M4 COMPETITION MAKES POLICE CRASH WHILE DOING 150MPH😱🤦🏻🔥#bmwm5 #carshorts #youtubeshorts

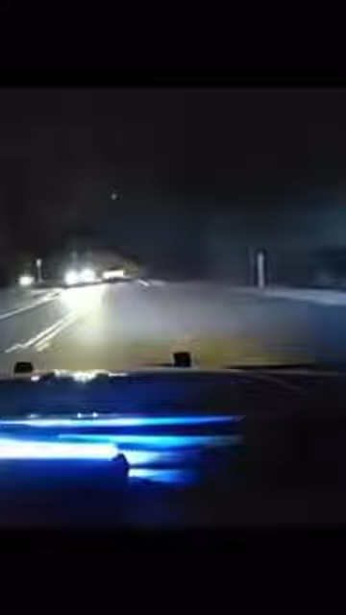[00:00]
Gordon's cars on Samuels Road going up to Highway 20. He's at a high rate of speed. Take it off on me. I can't get a tag yet. Stay by. I'm sorry, Samuels Road on Highway 20. Taking a ride on the different highway. I don't think he's a green one. Violation will be speeding and failure to demo lights.